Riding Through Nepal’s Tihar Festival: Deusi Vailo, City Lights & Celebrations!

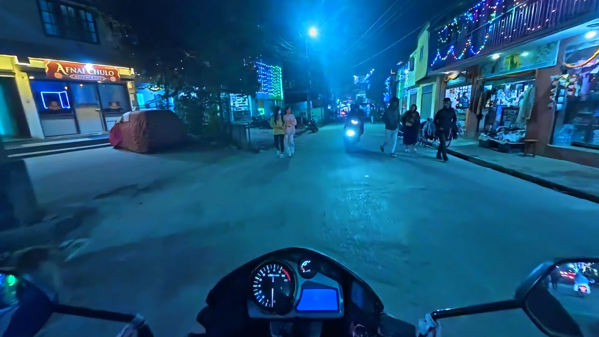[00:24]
सबैजनालाई सुरज प्रधान ज्ञानन्दा र आज चाहिँ तिहारको अन्तिम दिन रहेको छ त्यसैले म चाहिँ काठमाडौँको केही
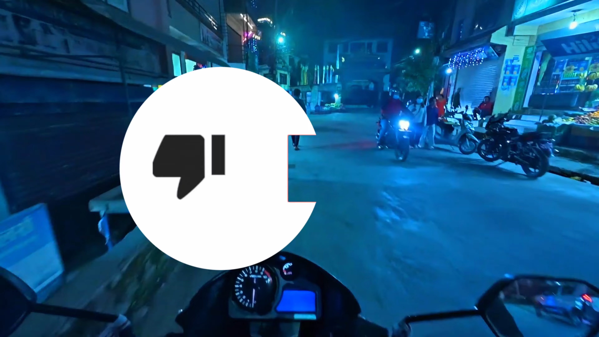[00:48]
एन्ड सब्सक्राइब गरिदिनु होला इफ हजुरहरूलाई मनपर्छ भने है र एकदमै चिसो छ म चाहिँ कपनको
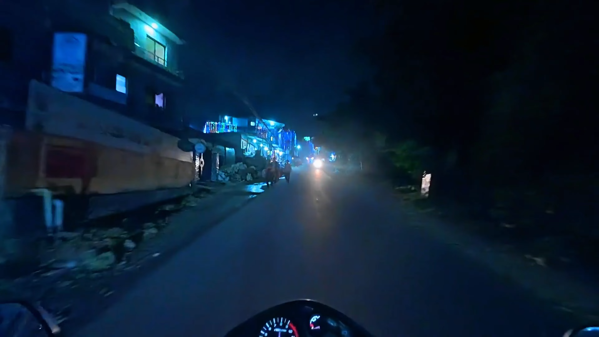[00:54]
कपनतर्फ लाग्दैछु होइन यतातिर चाहिँ अलिकति धेरै झिलिमिली एउटा साइडतिर धेरै झिलिमिली मैले फाइन्ड आउट गरेँ लास्ट भिडियोमा अब कपन साइडतिर हेर्छु र त्यसपछि हामी घर फर्किँदै गर्छु I think I said too much. 7:30.
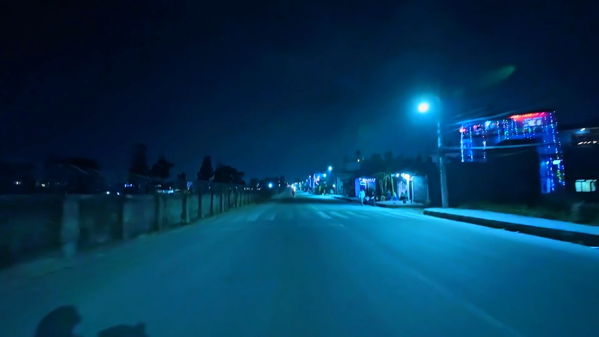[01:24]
So it's quite cold and the views are pretty beautiful. And that's I think that's an army band. People are playing the Deusi.
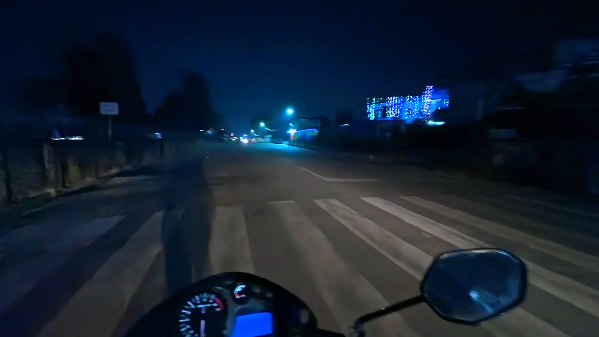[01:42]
अराउन्ड 10 बजीसम्म चाहिँ हामी घर फर्किन्छौँ होला लास्ट टाइम त राति 2 बजी थियो होइन सो मैले मेरो लास्ट भिडियोमा राति 2 बजेको सिङ्गिङ रिभ्युजहरू पनि छ गाइज लाइक नाइट भिडियोज र यो चाहिँ मैले अहिले इन्स्टा सरी एक्सन 5
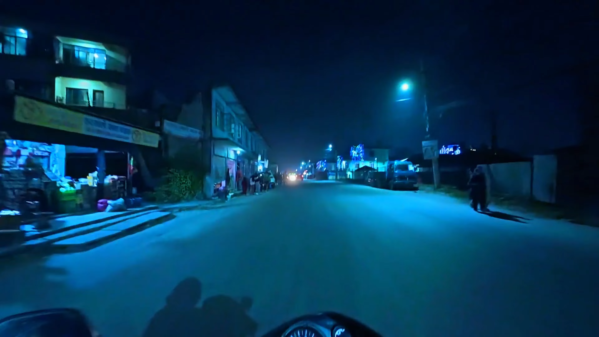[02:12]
क्यामराकोबाट खिच्दैछु होइन र भिडियो क्वालिटी अति नै राम्रो छ तर अनफर्चुनेटली मेरो कम्प्युटरमा चाहिँ
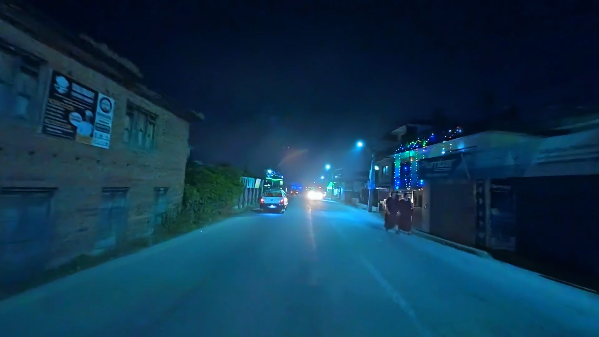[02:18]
त्यो क्वालिटीले अलिकति सपोर्ट गरेन बिकज यो अलिकति ग्राफिक कार्डहरू लो भएर होला है सो हजुरहरूको
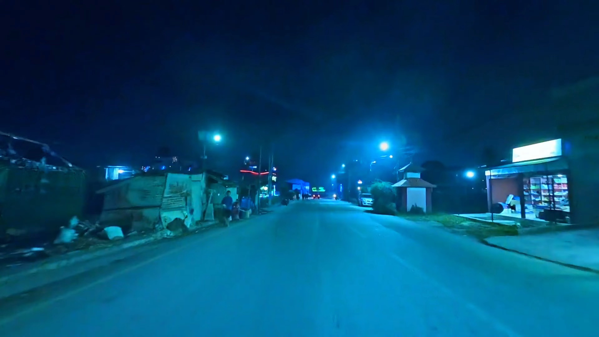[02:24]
कम्प्युटर यति राम्रो छ भने चाहिँ भिडियो क्वालिटी इज सुपर भन्छु म चाहिँ अब मैले चाहिँ अलिकति क्वालिटी घटाएर चाहिँ यसलाई एडिट गरेको छु
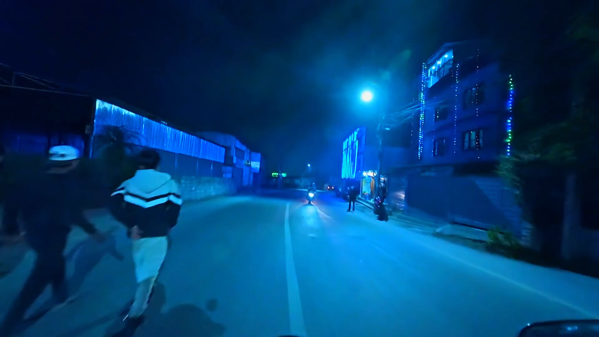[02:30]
सो ओके यतातिर त खासै लाइट्सहरू पनि मैले त्यति देखिनँ अब त्यति घरहरू नभएर पनि होला आइ एम भेरी नियर टु अ सिटी नाउ अब चाहिँ अलिअलि झिलिमिली
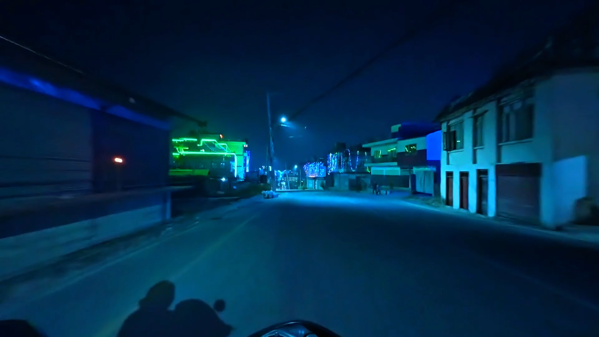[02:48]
पनि देखिन थाल्यो है चाहिँ अलिकति रमाइलो भाइब्स मलाई फिल हुँदैछ तिहारको अन्तिम दिन पनि रहेको छ सो
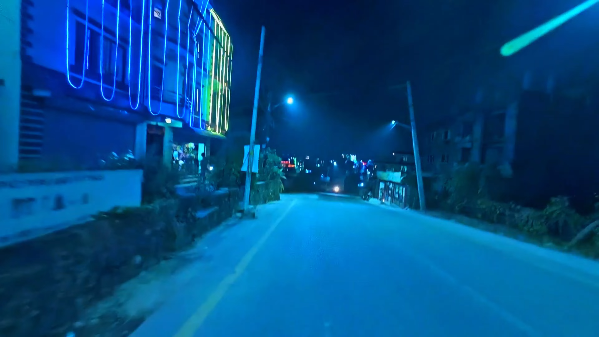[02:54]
म आई जस्ट वान सी एभ्रिथिङ है वर्षमा एकचोटि आउँछ सो
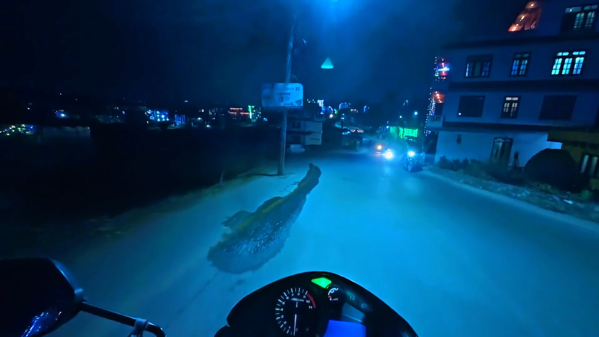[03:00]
एकचोटि यहाँबाट एउटा फोटो आयो ओके हामी चाहिँ आफ्नो डेस्टिनेसनको लगभग नजिकाइसक्यौँ अब चाहिँ झिलिमिली पनि बढ्दै जानेछ तर तिहारको भाइब्स अझै मजाले फिल हुँदैछ र आई होप तपाईँहरू इन्जोय गर्दै हुनुहुन्छ